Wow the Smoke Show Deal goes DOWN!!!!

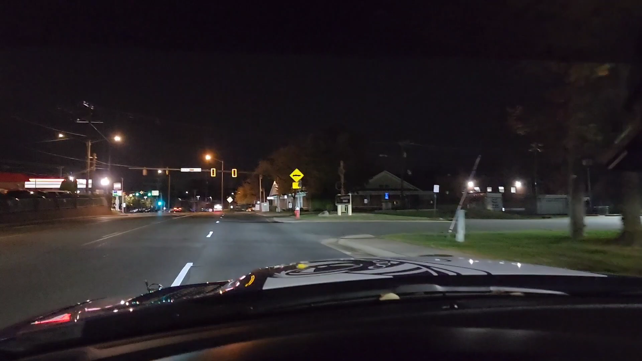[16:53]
yeah there he goes the noise maker oh my goodness right i'm gonna go back to the main roads to stay off the back roads with all the crazy deer and boy what temperatures 53 it's not too bad
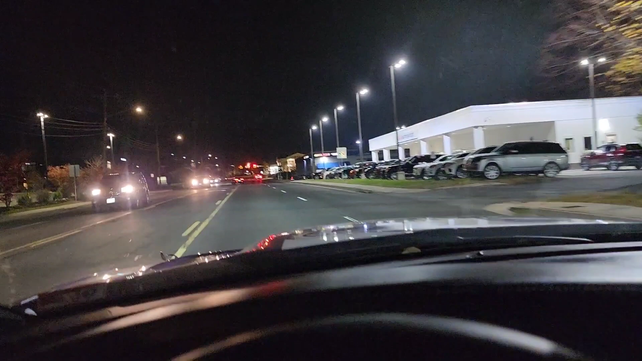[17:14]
so there he is oh he's going up to the the service end to get whatever there he goes oh he's going back